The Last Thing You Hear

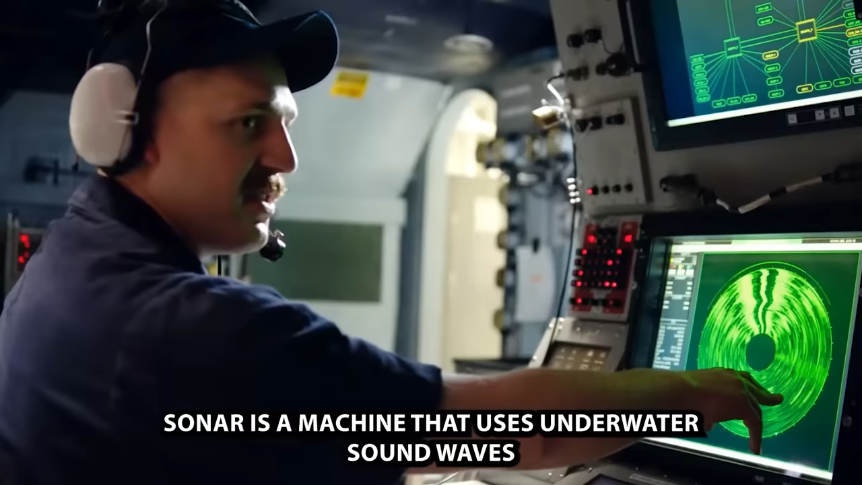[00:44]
Sonar is a machine that uses underwater sound waves to find other objects in the sea.
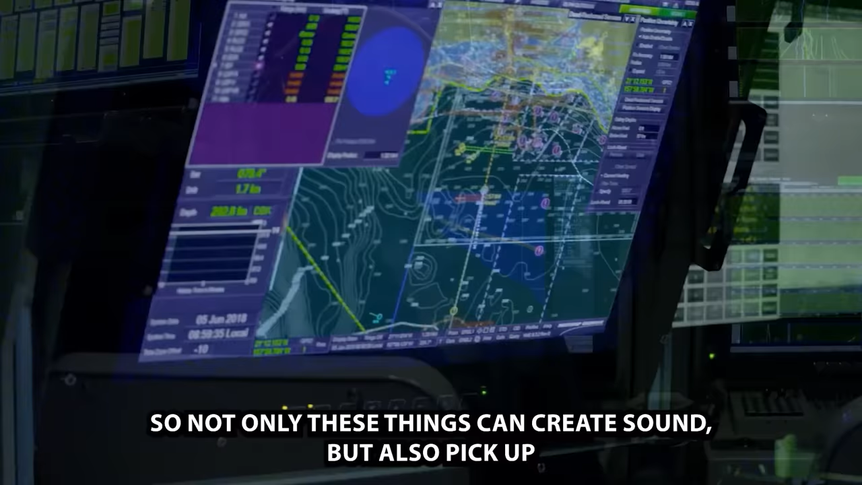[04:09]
but also pick up sound and display information on the sonar screen.
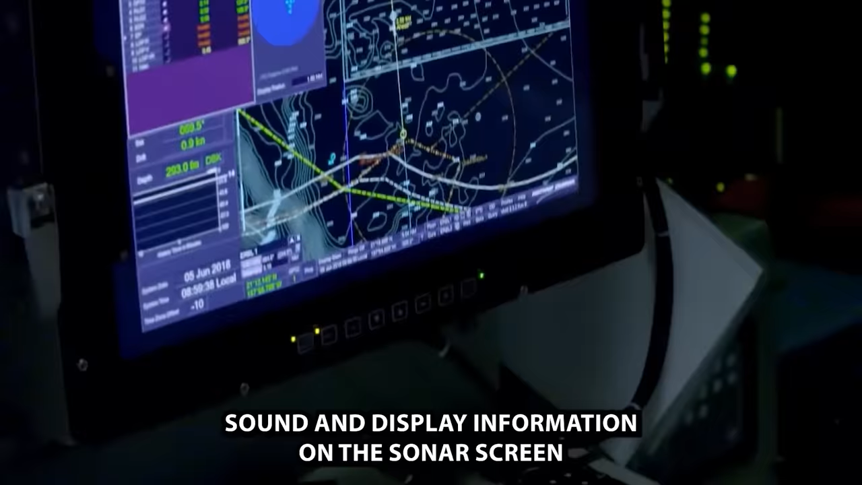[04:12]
Basically, like a microphone, which also can make a sound.